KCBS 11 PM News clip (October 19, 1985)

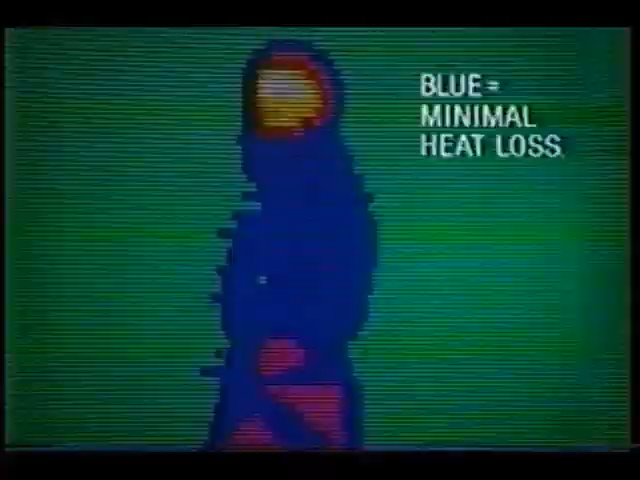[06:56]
In these thermographic photos, blue means minimal heat loss because the Thinsulate thermal insulation retains heat.